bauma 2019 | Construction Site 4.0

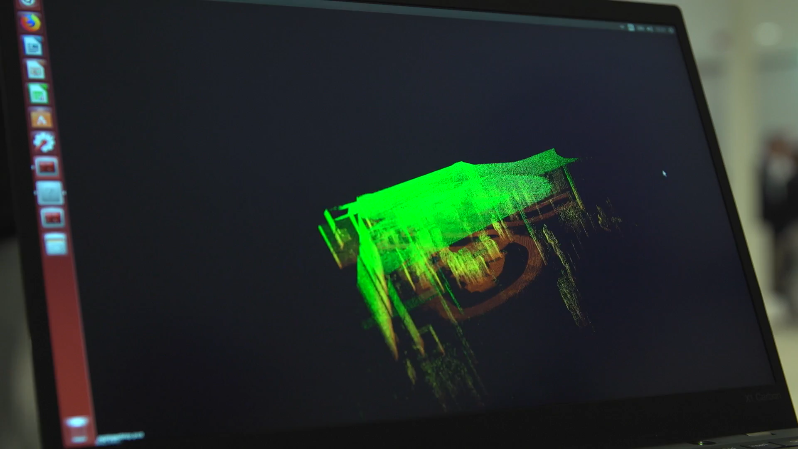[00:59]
It perceives the environment via a scan and creates a point cloud which the robot compares in real time with the 3D model.